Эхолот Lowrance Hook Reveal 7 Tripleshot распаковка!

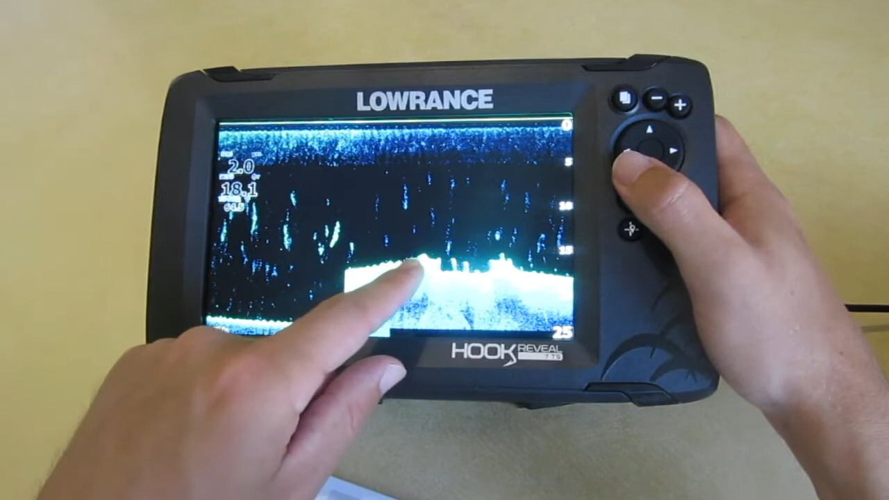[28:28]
Обычные эхолоты, структуру сканера и любые эхолоты с нижним сканированием как раз показывают вот так структуру, показывают вот эти черточки, точечки, планктон. Кстати, можно увеличить. Да, видите, чтобы наглядно видно было.
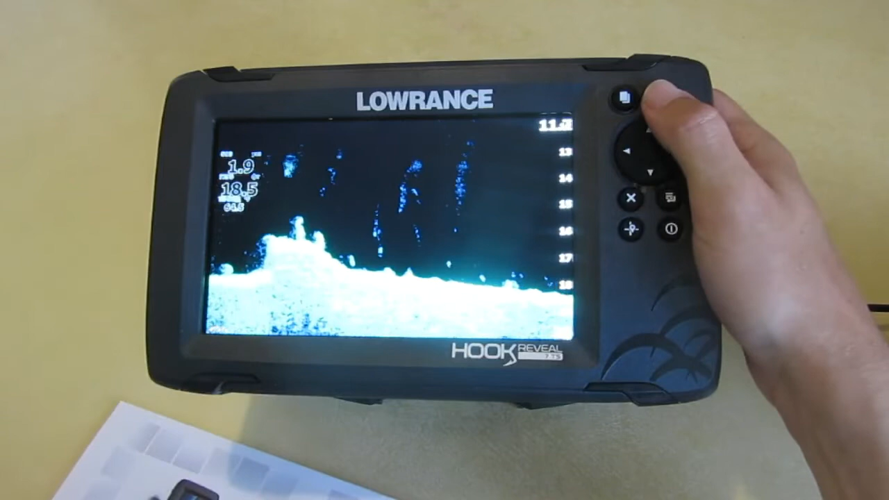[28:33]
Вот, еще можно. Вот эти вот точки, вот эти точки. Что это? Рыба или какие-то коряги, или взвесь, планктон, может быть, термоклин какой-то. Сейчас еще посмотрим. Тут уменьшу до конца. Вот точки, вот точки. Что это? Вот. Ну, вот это, вот опытные рыболовы, конечно, скажут, что вот это рыба, что вот это рыба. Это какая-то помеха, может быть, трава или грязь.
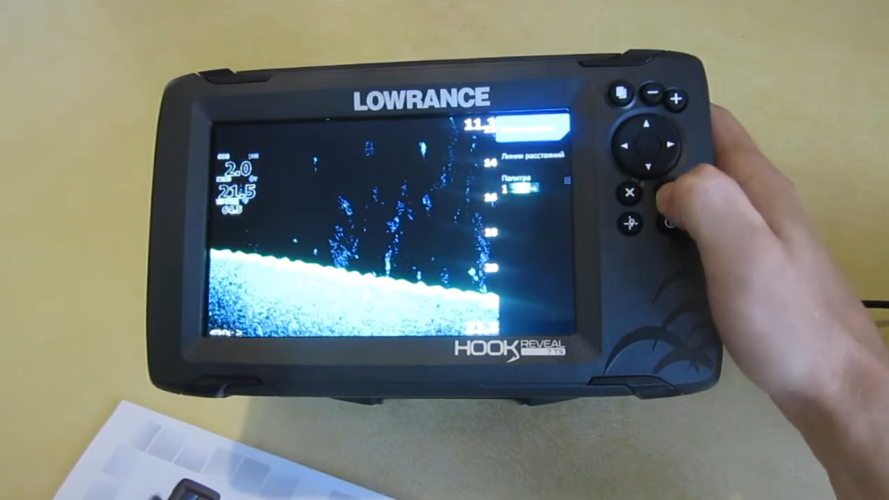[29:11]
Но теперь, парни, вот такая функция как раз и помогает рыболову понять, что это все-таки. Давайте включим обнаружение рыб. Смотрим. Вот. Теперь мы уже видим, что это дуга, это дуга, это рыба, это дуга. Уменьшим. Увеличим. Вот эти все синие, это помехи, а вот конкретно вот эти дуги, это рыбы.
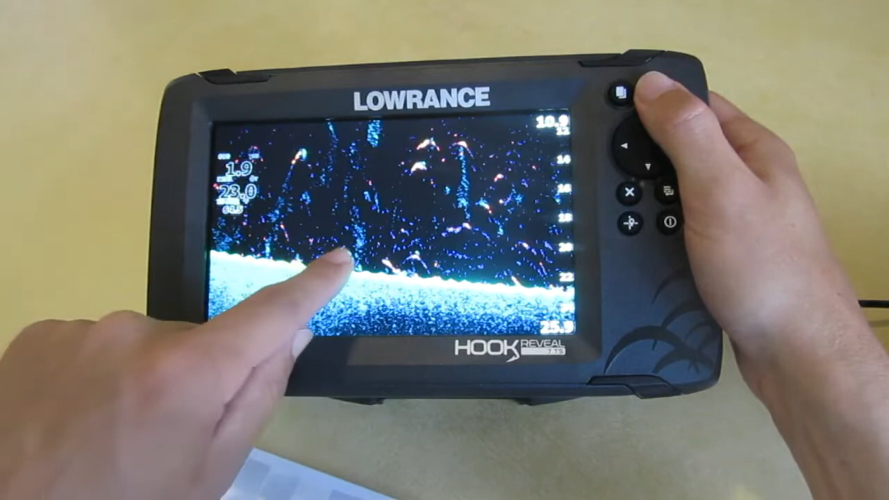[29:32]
Их можно поштучно посчитать. также вот рыба среди каких-то водных взвесей.
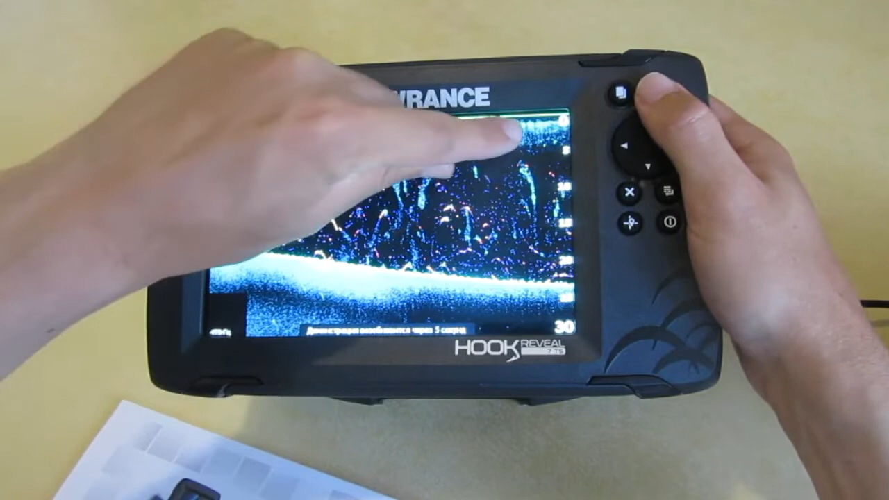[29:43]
Это, кстати, взвесит мотор, это может быть взвесит термоклин или еще что-то. Так, посмотрим, какие меню.
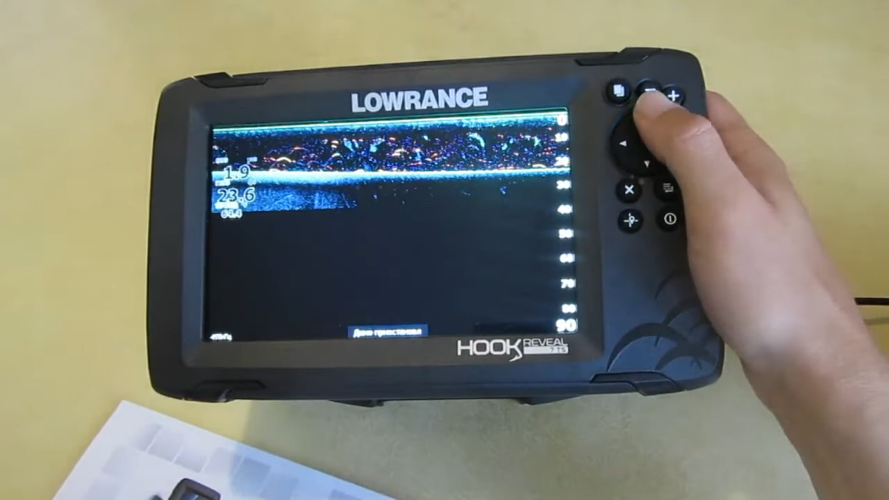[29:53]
кстати, 455 герц на 2, да, увеличит.
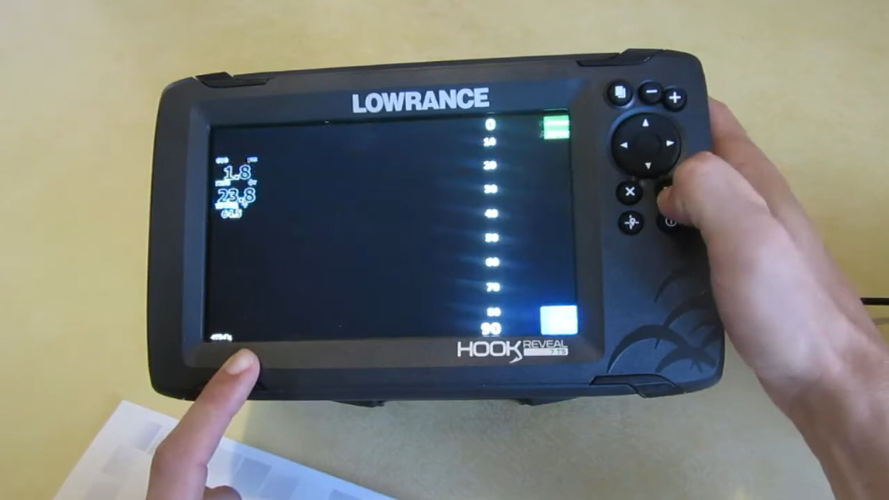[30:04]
Что здесь есть?
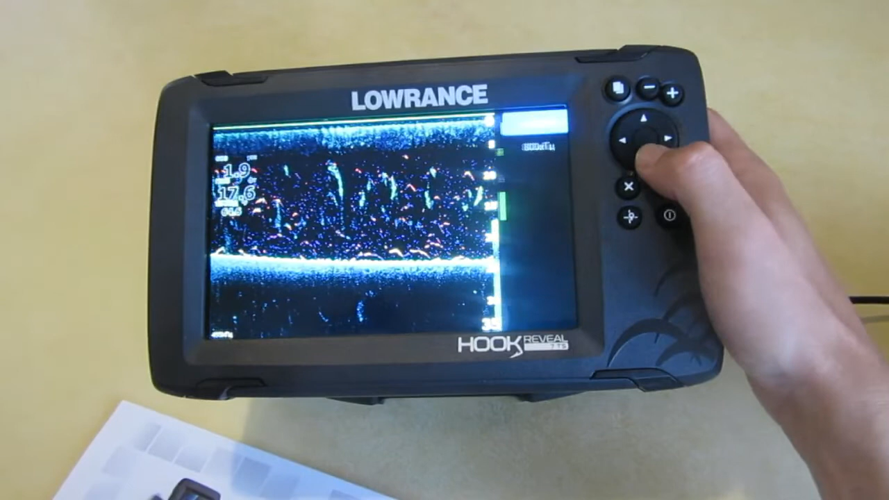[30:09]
Опять же, чистота 800, не 800, контраст, больше опций. Обнажение, вот палитра также можно. Вот такая палитра. Кстати, я заметил, что во многих обзорах, что Лоренс предпочитают на синие палитры ребята использовать.
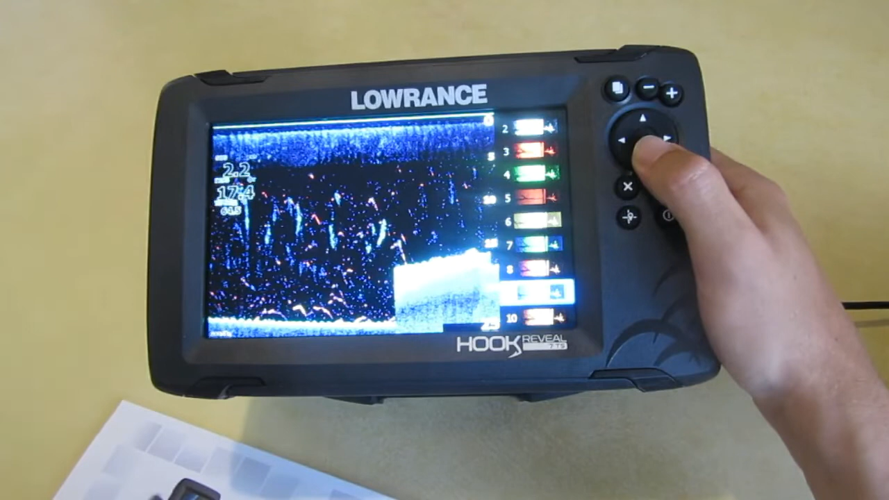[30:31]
Не знаю, почему, вроде, пока я не понял, но мне вот такая больше палитра нравится. Либо палитра вот этого Фишри Вилла.
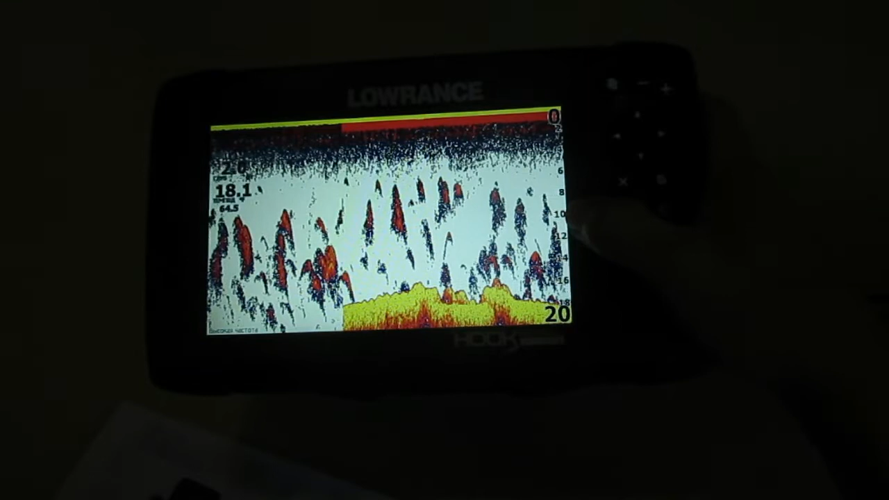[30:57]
но все-таки хочется видеть структуру, понимать, куда кидать, как корягу, с какой стороны обрабатывать.
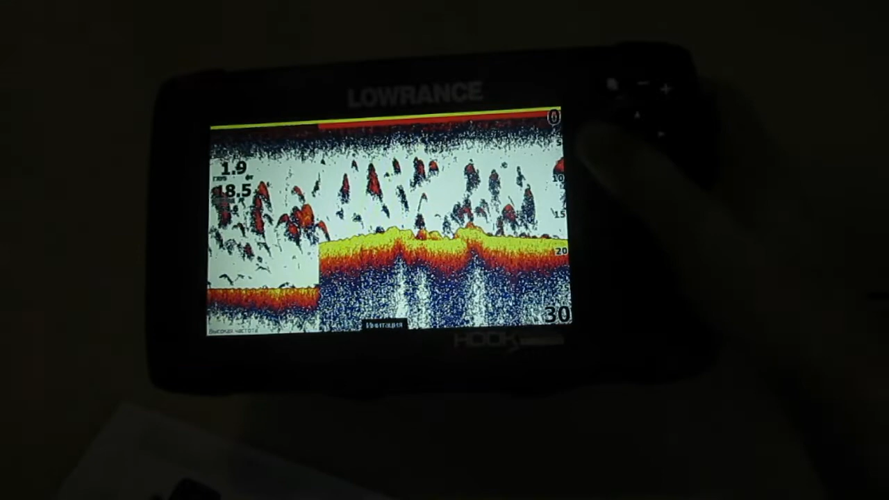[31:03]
Ну, здесь какие функции? Больше опций. Одно окно, масштаб. А, кстати, палитру можно менять. Кому не нравится. Вот такая палитра на Garmin похожа. Синяя. Вот такая палитра.
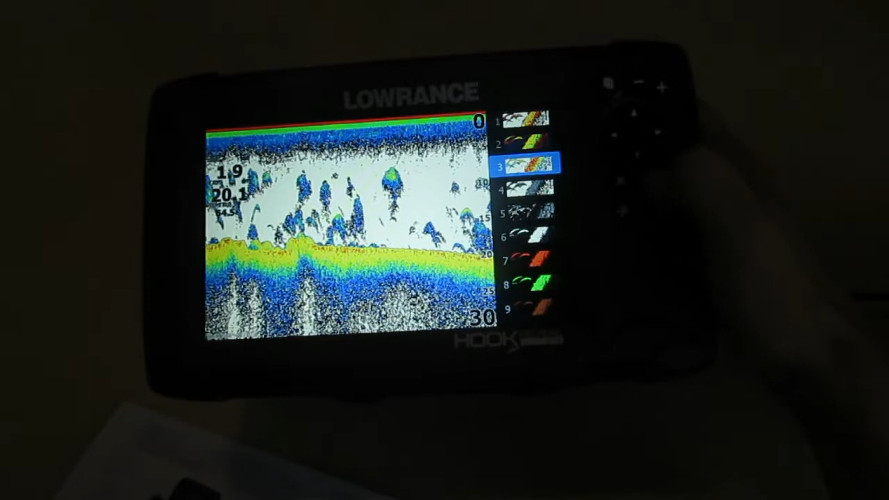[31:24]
Черно-белая, как раньше серии были. Марк, серии Марк.
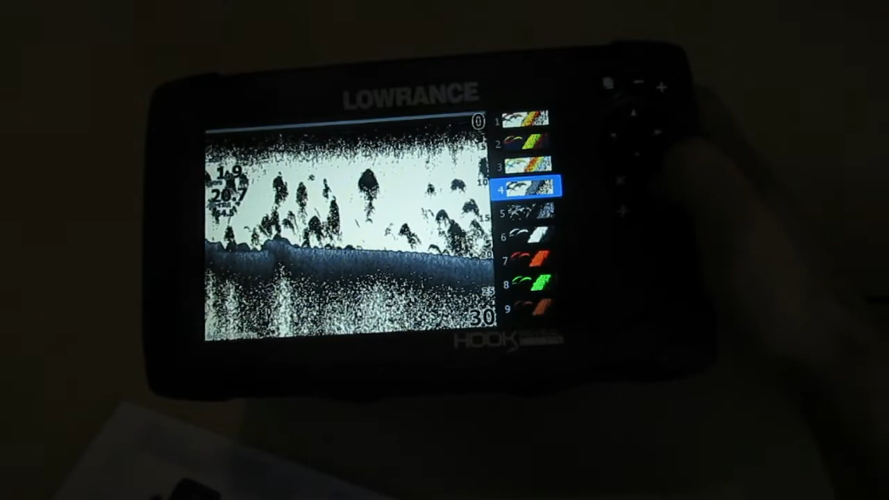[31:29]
Вот такая палитра. Интересно, да? такая палитра.
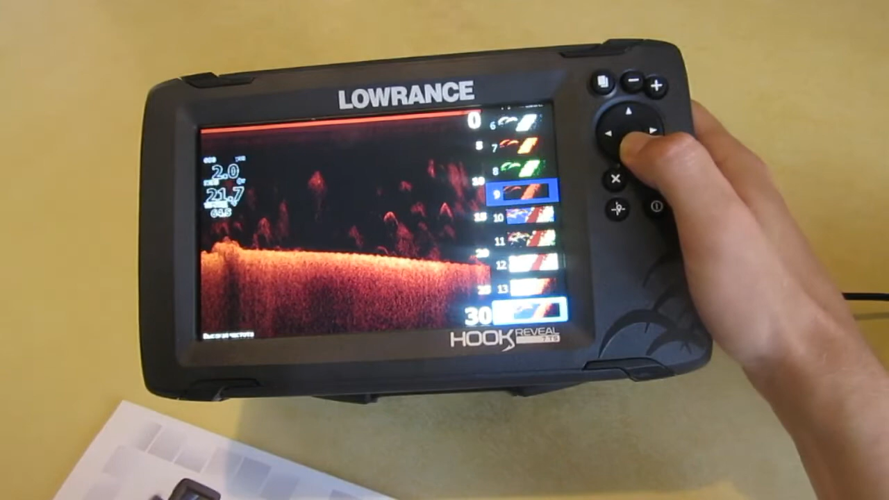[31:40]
Ух ты, сколько палитров тут. Ну, конечно, лучше стандартная.
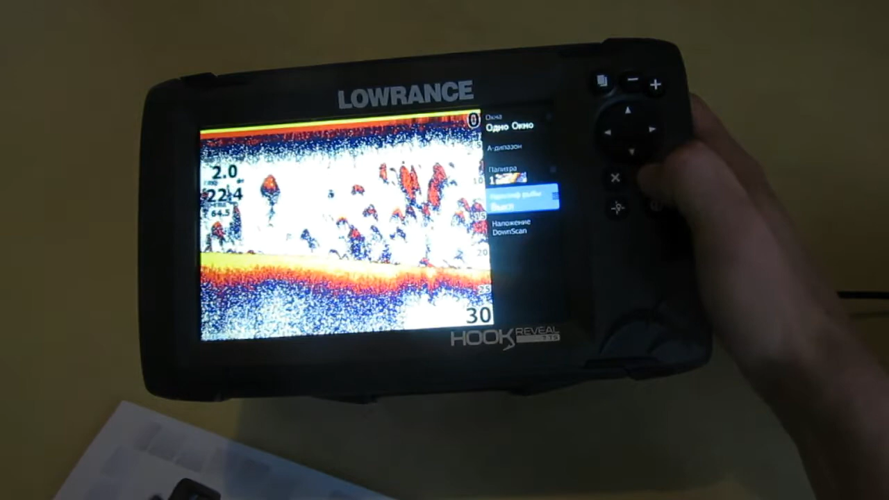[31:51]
А, кстати, ребят, здесь есть функция идентификации рыбы. Так, посмотрим. А, стоп, это не то, не то. Наложение Downscan, наложение Downscan. Опа, видали?
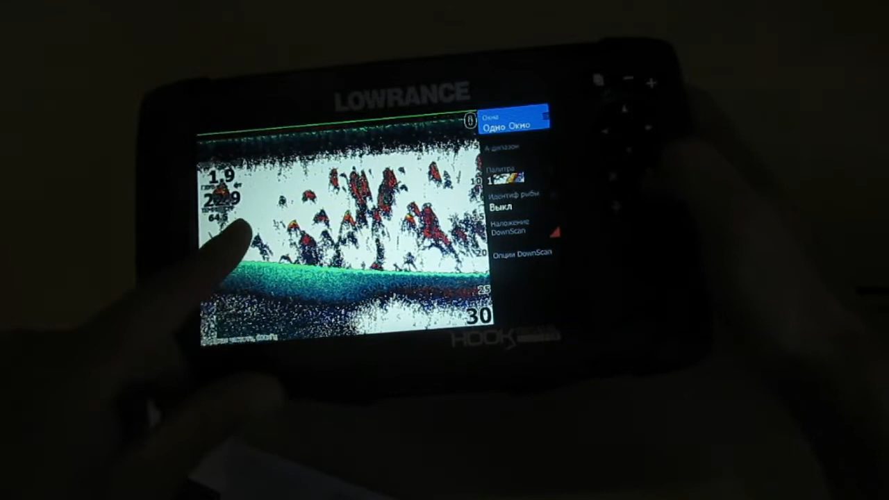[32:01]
И теперь у вас на обычном эхолоте есть наложение структуры. Вот это, конечно, здорово. Когда вы и дуги видите, и структуру. А в том, в нижнем сканере наоборот.
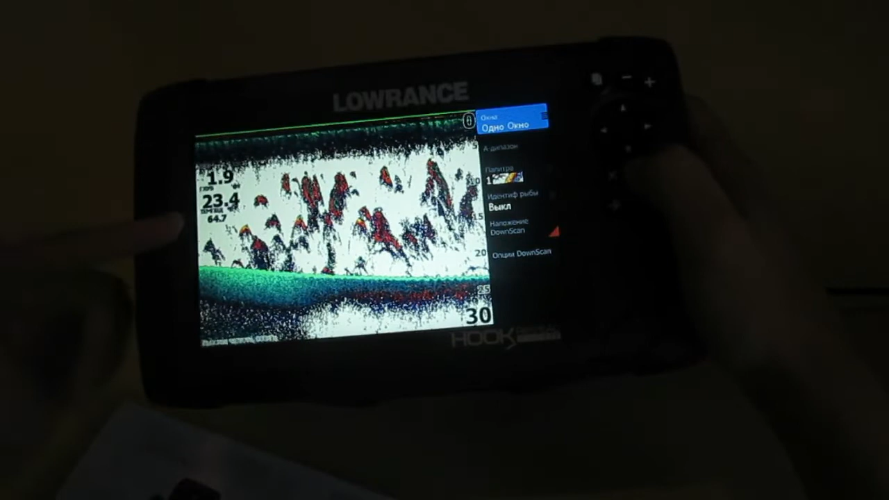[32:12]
Вы видите структуру и видите дуги. То есть, они вот как сделали, похоже.